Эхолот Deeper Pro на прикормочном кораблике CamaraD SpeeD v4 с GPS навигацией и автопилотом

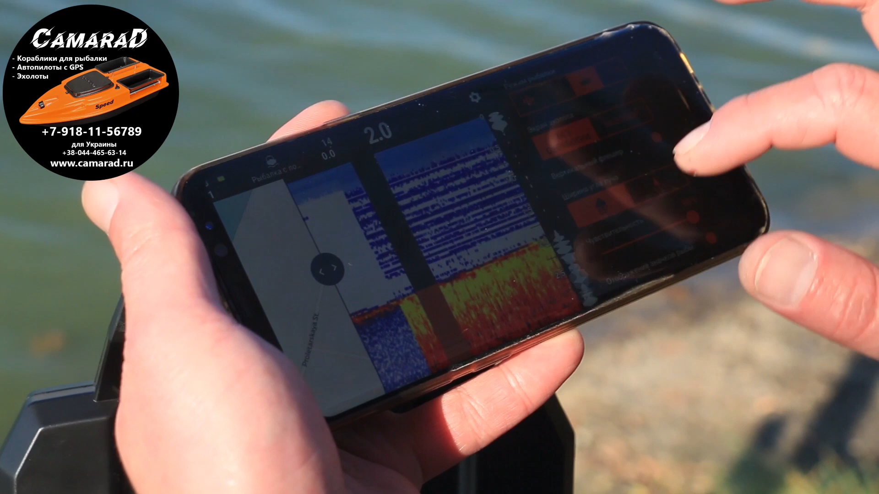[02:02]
Базовую можно установить, базовый график, что показывал. Ну, уберем без обработки. Ширину угла делаем 55 градусов. Чувствительность прям ставлю на 50%. Сильно чувствительно не надо. Рыба, размер рыбы большая. Не знаю, правда, насколько большая. Давайте на середину поставим. Так, глубина. Да, посмотрим глубину.
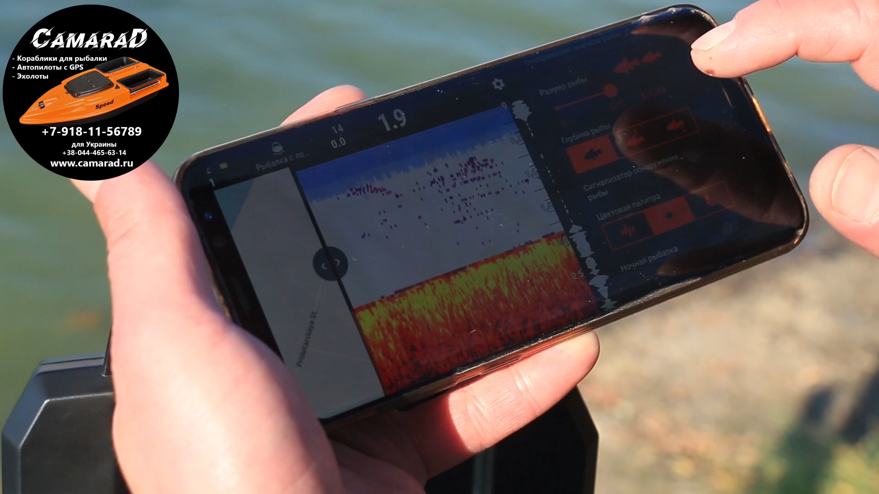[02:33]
Вот это я так понимаю. Цветовая палитра. Вот такая, вот такая. Так, ну мне нравится вот такая вот. Видно все хорошо. Ночная рыбалка, интересно, что это такое. Не знаю. Но это будем разбираться. Все, устанавливаем рыбалка с лодки. Ставлю пониженную передачу. И направляемся и смотрим, какая же у нас получится дистанция. Мы отплыли.
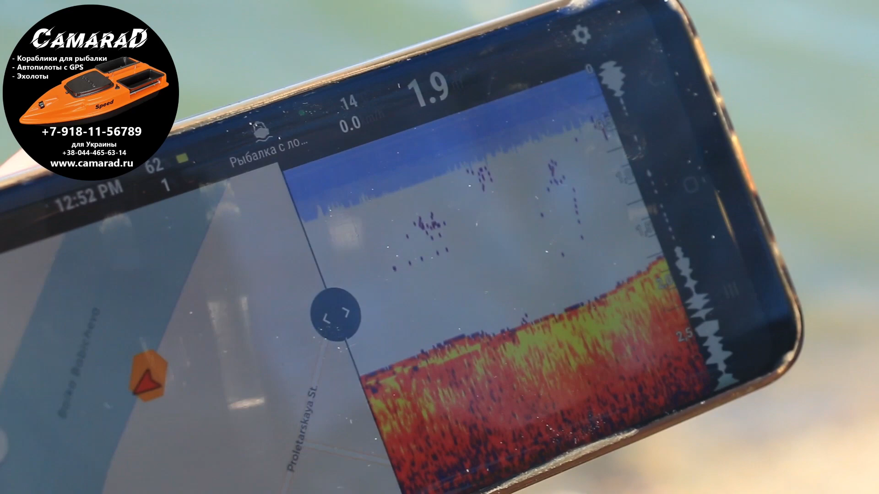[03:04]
Так, сейчас пересаживаю все-таки домашнюю точку.
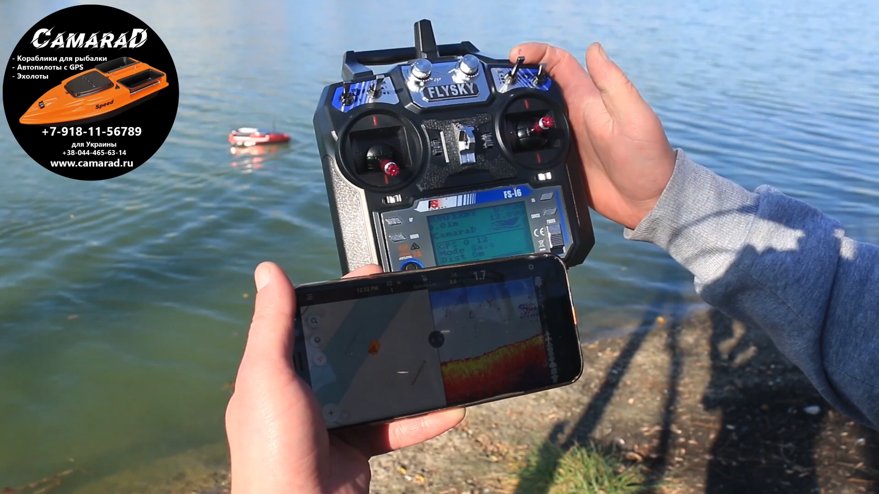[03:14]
Мы все-таки находимся здесь. Вот, все, дистанция 0 метров. И поплыли.
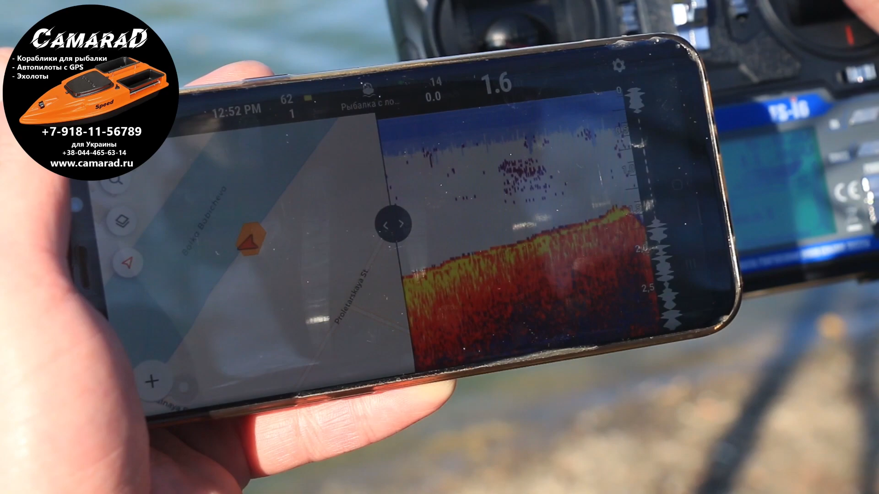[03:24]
Так, ну график я сейчас сделаю, наверное, побольше. Поставил полностью график на весь экран. Будем искать рыбу, смотреть бровку.
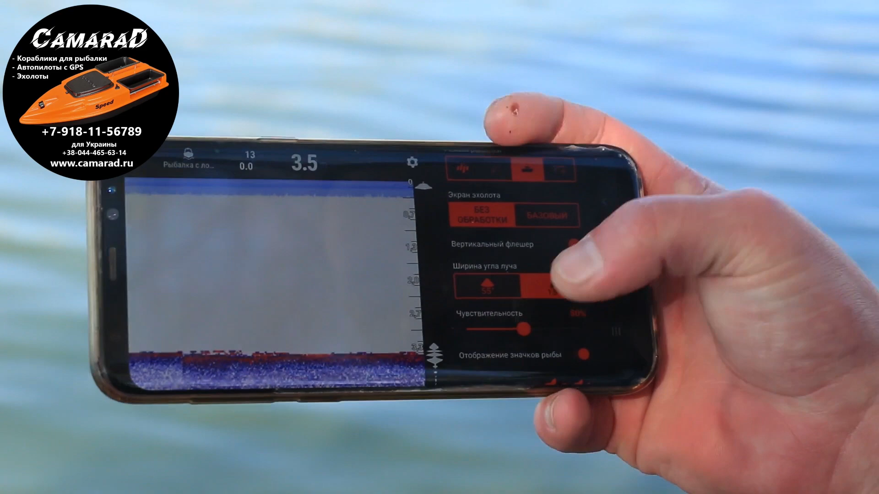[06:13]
То есть на 55 градусах у меня на 160 метрах уже начала, график уже плохо рисует. Все уже, ну как бы не, работать с эхолотом невозможно.